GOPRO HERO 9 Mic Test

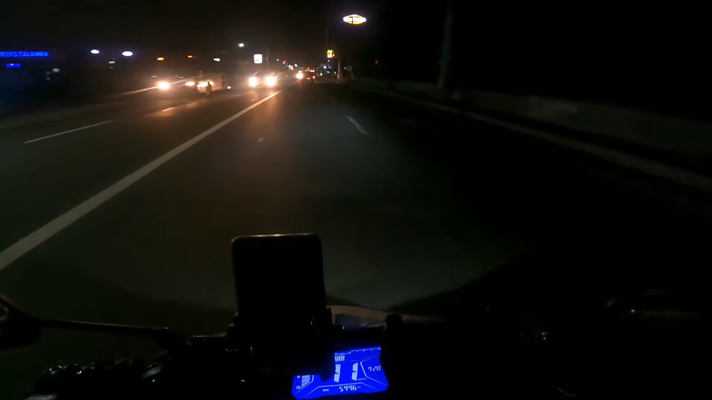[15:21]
Silipin Natin Yung Mga Ibang Terminal Kung Nag Operate Ba Kung Meron Bang Biyahe Quezon Baka Meron Na Opya Wala Ito Ito Wala Rin Puntang Samar Yung Mga Yan Davao Jack Liner Wala Din Bakit Kaya Walang Quezon
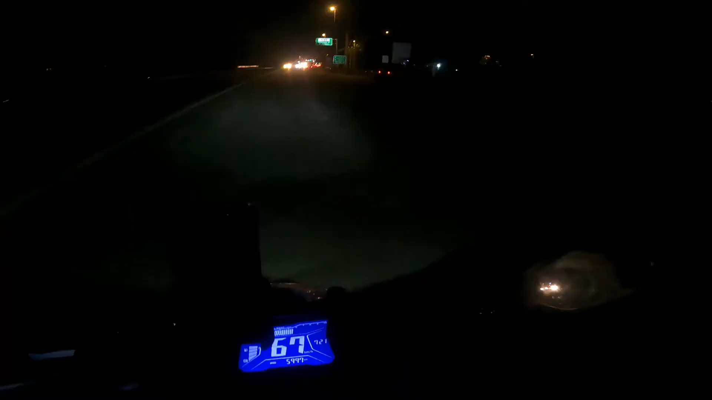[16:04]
Ito Yung Papuntang Express Patangas And Dito Tayo Patangas Manila Ganun Ganun Okay Saglit Lang Kuya Ayun Ito Palang Pamanila Alright Andito Pa Rind Tayo Sa Kalamba Dito
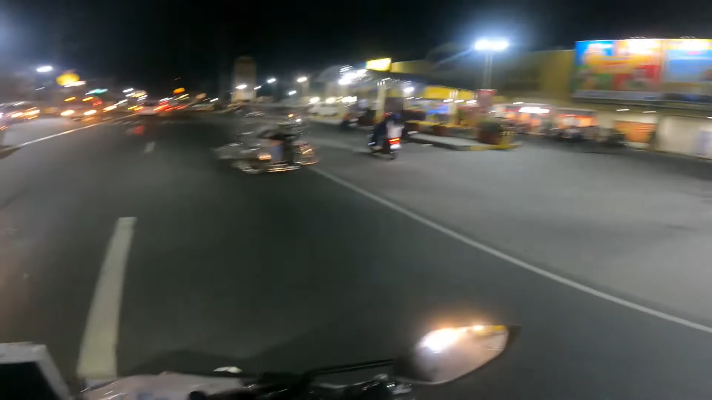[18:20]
Daming Walter Mark Kanina Naladaanan Natin Walter Mark Kapag Kailing Din Meron Pala Rito Sa Kalamba Din Yung Kasunod Nyang Mall Si SM Naman Dito Lang Din Yan Sa May Bandang Kanan Ko Lang Ito SM Dito Ang Pasukan Pag Kayo Ipupunta Dyan
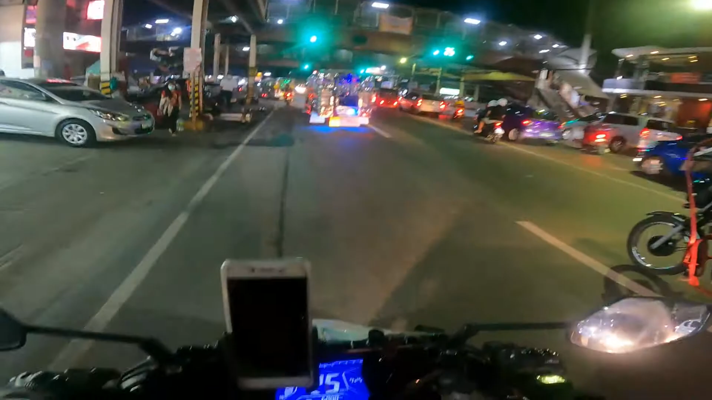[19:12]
So Pag Dito Tuloy Tuloy Tuloy Lang Ang Dalay Nang Traffic Dito Pag Dito Pagkakaliwa Kayo Hindi Yung Kailangan Huminto Unless May Mga Nakaharang Sa Unahan Nyo Kapag Kayo Ililiko Dyan
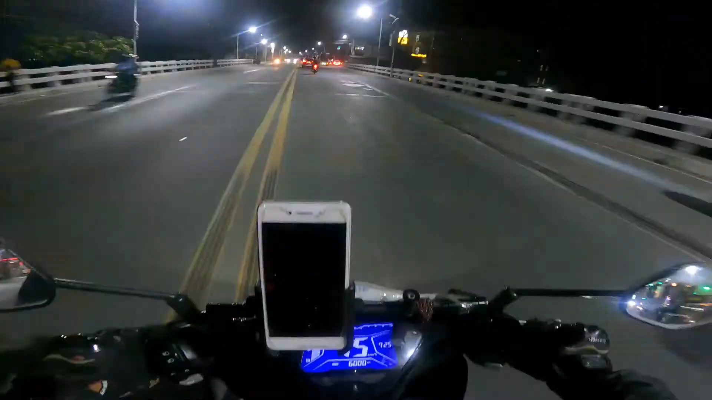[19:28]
Andito Tayo Ulit Sa Kalsada Ng Parian Parian Highway Bakit Tinawag Na Parian Eh Siyempre Barangay Parian So Hindi Ma Traffic Ngayon Luwag Luwag Na Dahil 730 Na Yung mga Kayinan Dito Na Mga Pares Wala Di Dyan Meron Dyan Eh Kaya Lang Wala Nang